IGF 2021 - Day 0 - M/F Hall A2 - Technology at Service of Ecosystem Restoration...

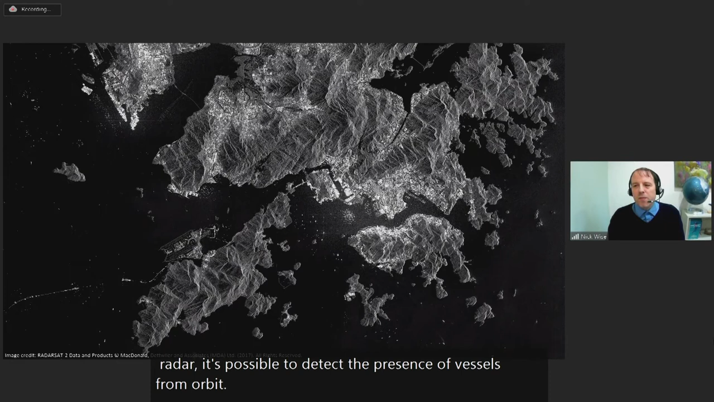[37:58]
OceanMind has analyzed over 450 million square kilometers of satellite radar imagery,
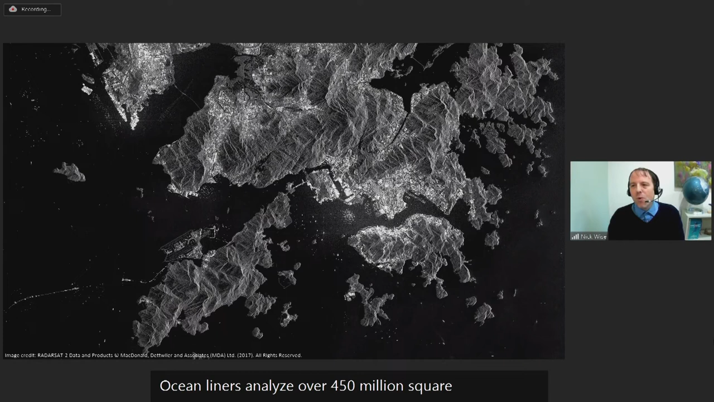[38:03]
which is more than the entire surface of the ocean itself, to locate vessel presence.
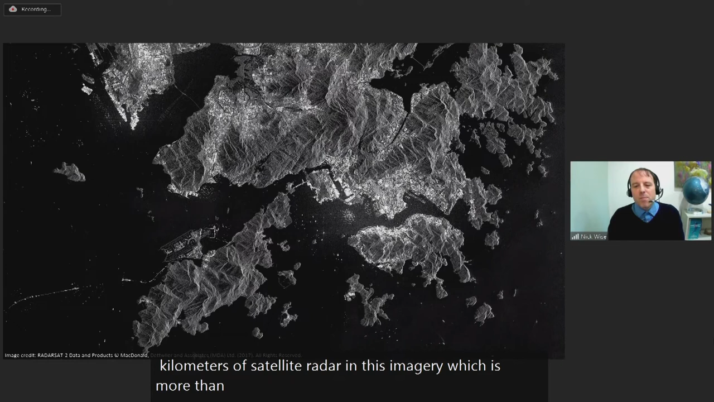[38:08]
And that simply wouldn't be possible without machine learning algorithms to identify vessels within images.